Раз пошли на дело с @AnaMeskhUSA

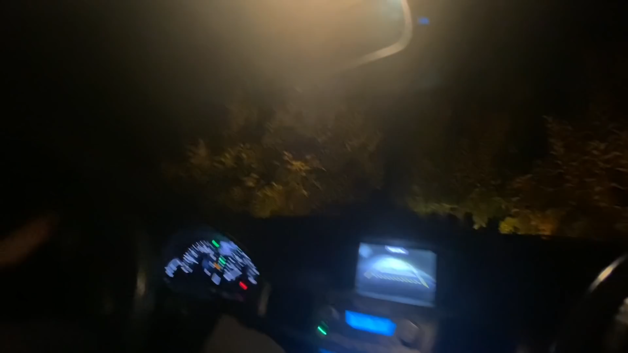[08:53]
Подожди. Там никого нет. А чё света не включается, Настя? Какое-то палево какое-то у меня. Фотографы яблоки. Включи фары-то, Настя. Не видно, куда едешь-то дорогу. О. Арит, что ты суету навела?
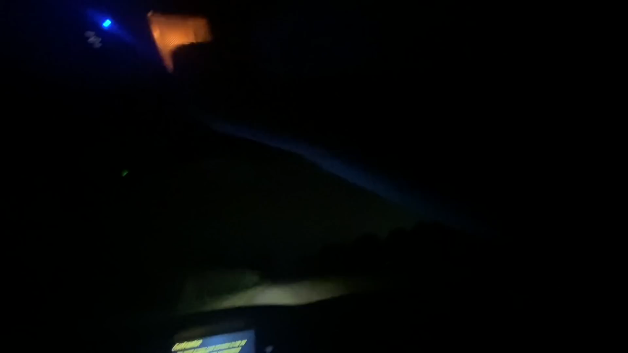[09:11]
Давай ещё. Давай. Ой, хоть какое-то веселье сегодняшним днем. Блядь, вообще никаких эмоций. Пропусти машину. Вот. Никаких эмоций, да, Настя? Да. Ну, свадьба, конечно. Может, подсолнухов тебе не надо? Подсолнухов? А где подсолнухи? Ну, там, блядь, там для хозяйки. Да вон тыкву, давай лучше тыкву тырнем, да поедем.
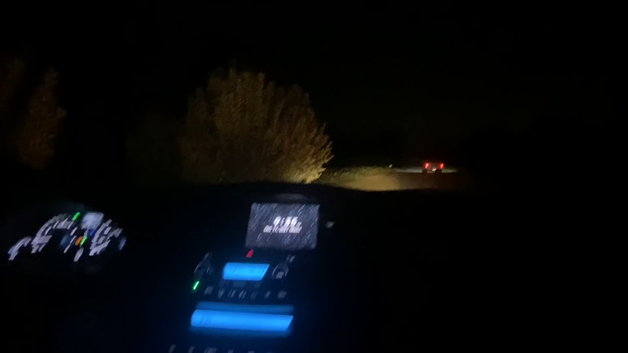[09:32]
Слушай, это ж точно, нужно тыкву взять. Вот она, гнилая уже. Все погнило, посмотри, вон они валяются, гнилые уже. Что бы они без нас делали? Вон зеленая, красиво. Сзади машин нет, Наська. Да, мать, блядь. Тип, Машина едет. Стой. Аварийку включи.